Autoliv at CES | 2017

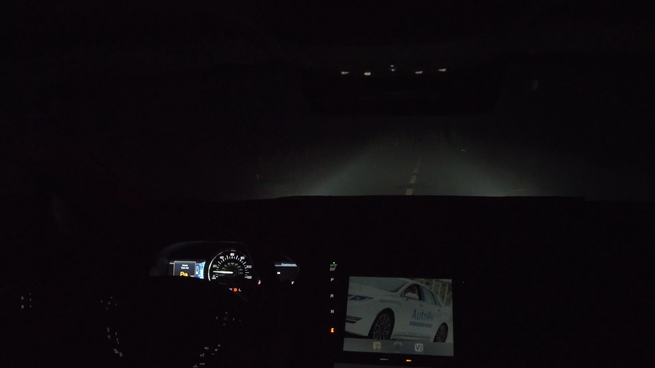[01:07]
This system actually detected that deer 200 feet in front of the vehicle and warned you as we got closer,